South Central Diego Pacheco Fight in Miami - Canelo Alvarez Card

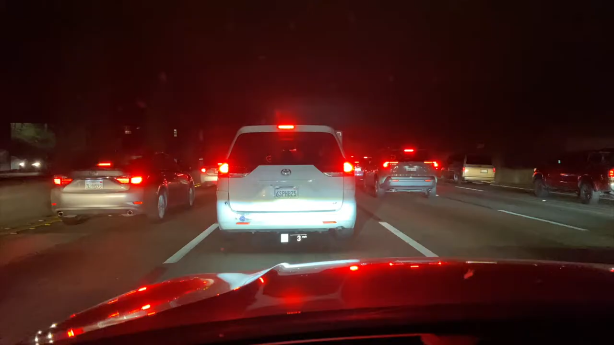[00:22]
But I'm on the 110. My flight leaves in an hour. There's traffic. I'm literally going like 3 miles an hour. So hope y'all don't miss my flight, because it is the latest flight.